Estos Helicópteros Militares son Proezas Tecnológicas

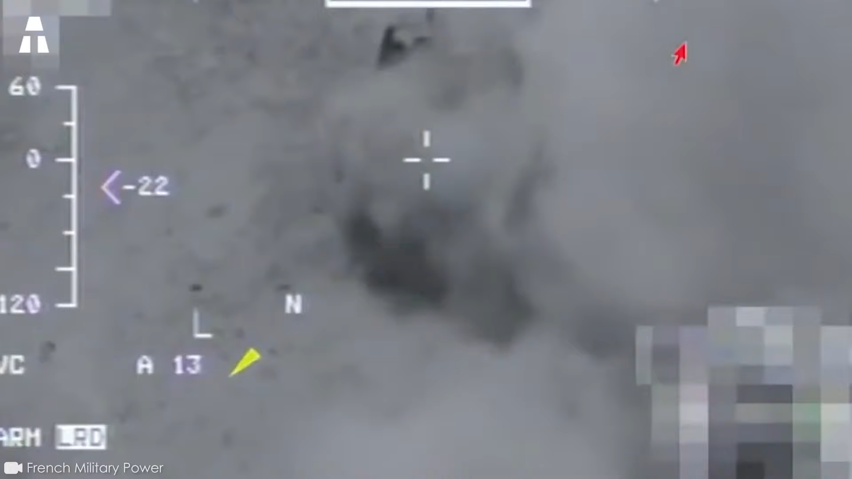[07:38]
Gracias a su sofisticado sistema de puntería, puede atacar objetivos terrestres y aéreos con gran precisión.